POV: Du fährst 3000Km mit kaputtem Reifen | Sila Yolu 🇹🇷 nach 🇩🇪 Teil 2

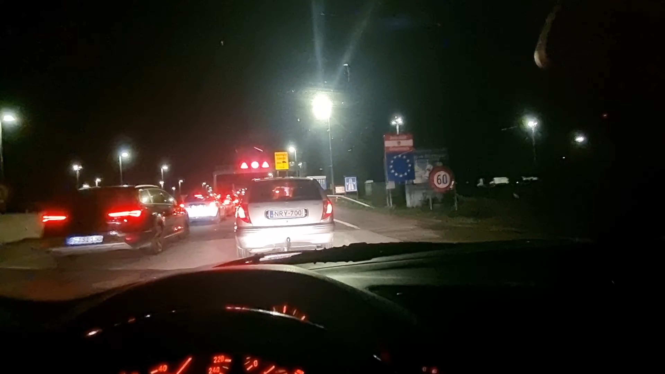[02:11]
Ich stehe jetzt hier an der österreichischen Grenze. Wir haben jetzt mittlerweile schon 22 Uhr wieder. Ich bin jetzt schon wieder 14 Stunden quasi am Fahren. Und wir haben jetzt noch exakt 1000 Kilometer bis zu meiner Haustüre. Ich bin mal gespannt, wann ich müde werde. Jetzt kommt natürlich mir zunutze, dass ich immer so spät wach bin. Also ich bin eigentlich immer so...
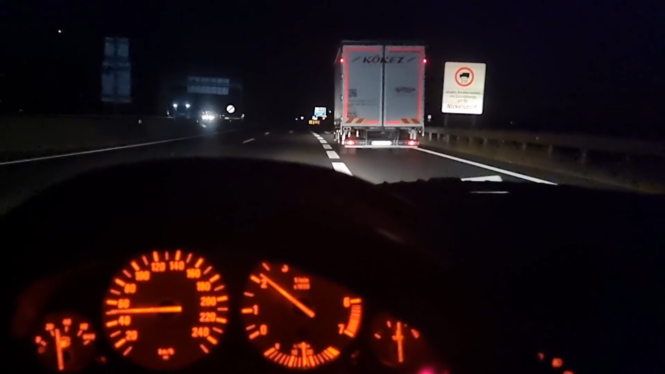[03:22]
Auf die A4 Richtung Wien. Und dann später auf die A8. Und südlich von Passau kommen wir dann rein über die Landesgrenze. Inschallah. Wer weiß, was das ist. Seht ihr diese roten Punkte da hinten am Himmel? Leuchten mal auf und wieder weg. Dicker, das ist voll spooky. Das sieht so aus wie mein Sternenhimmel im Auto. Das blinkt und dann wieder weg.
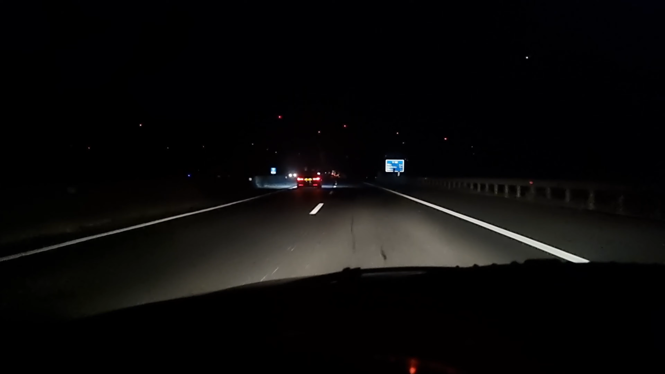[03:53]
Als wenn man irgendwo in den Bergen LEDs installiert hätte.